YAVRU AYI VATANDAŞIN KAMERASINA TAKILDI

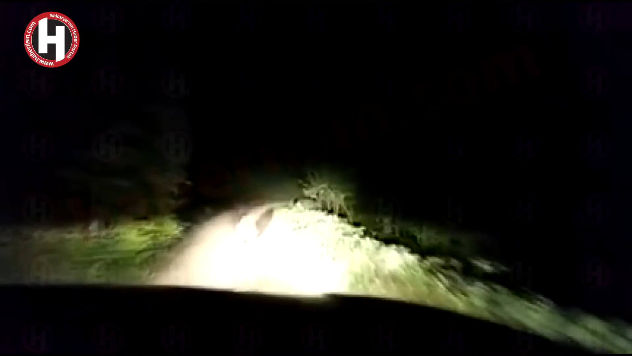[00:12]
Neyse Ahmet Bey. Nereden geldi gözlüğü ya? Dalıyor. Yavaş, seni dalıyor.